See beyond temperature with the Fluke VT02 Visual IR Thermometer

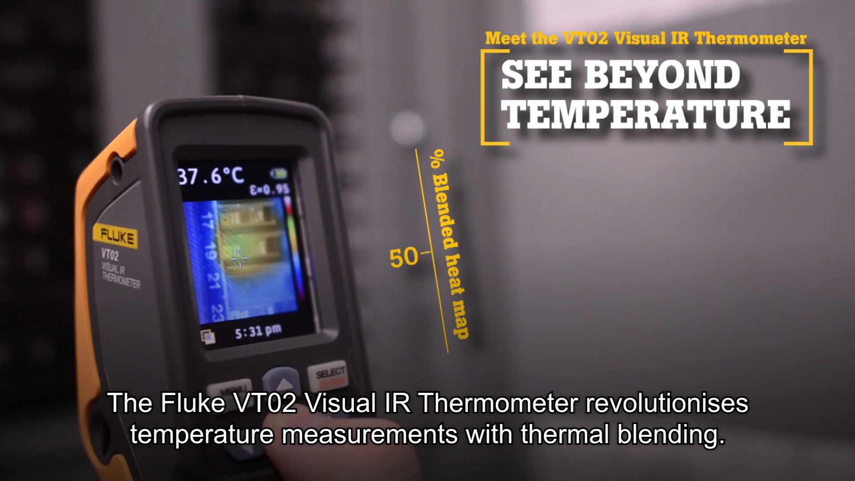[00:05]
On screen: spot 37.6°C
Now there is a new tool category, Visual IR Thermometers.
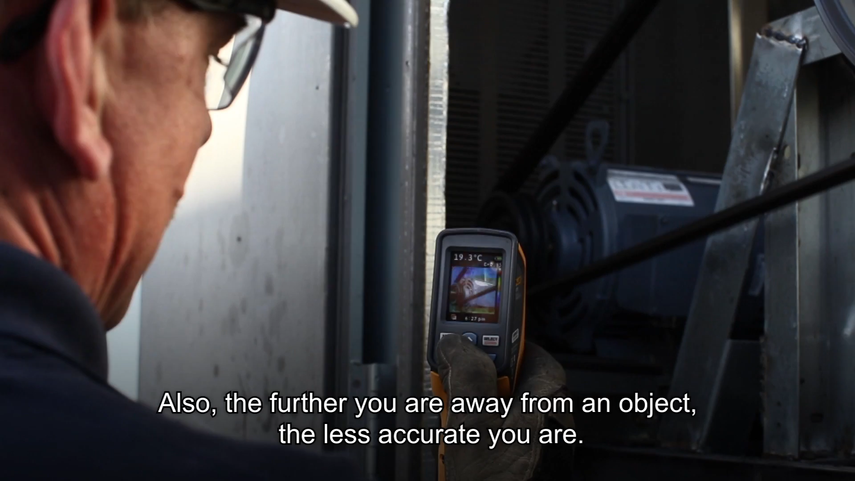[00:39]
The VT02 lets you see the visual image of exactly what you are measuring.